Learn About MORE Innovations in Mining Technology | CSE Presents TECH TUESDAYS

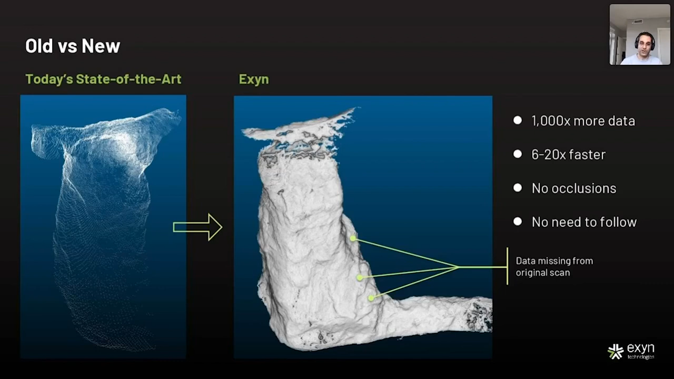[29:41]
we can start far back in the safety of the tunnel. So you do not have to get close to the brow where there's a risk of rock fall or rock slide. So basically, much higher level of safety operating this kind of equipment. So that's a direct comparison, but once you actually start looking at, for example, volumetric analysis, what you'll see over here, like-for-like scan from two different systems, there's a 20% variance in this particular stope in terms of the actual volume,
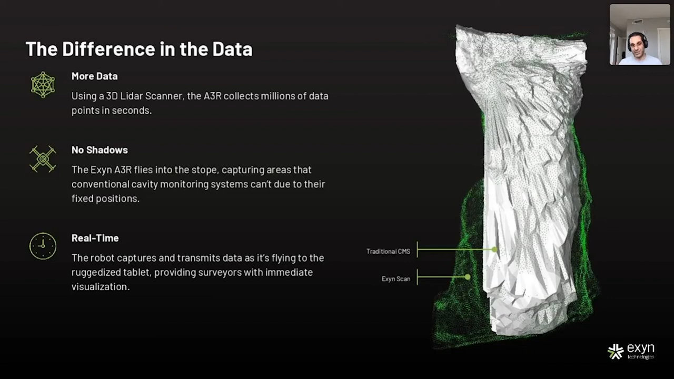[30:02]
and that has cascading impacts in a variety of different things. So the music's going to start playing, so I'm going to quickly show you some of the other point clouds that we've generated.
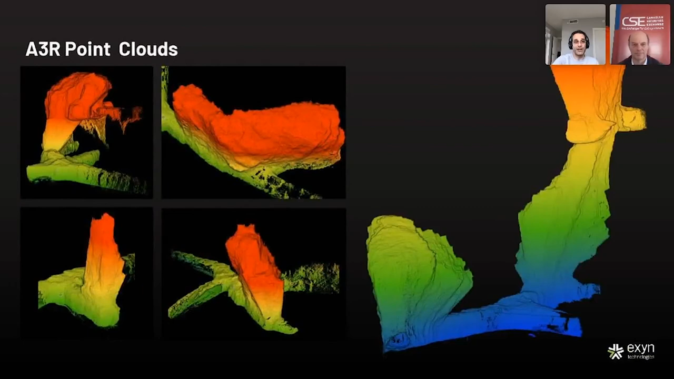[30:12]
But the most important thing is also the fact that, you know, we've deployed,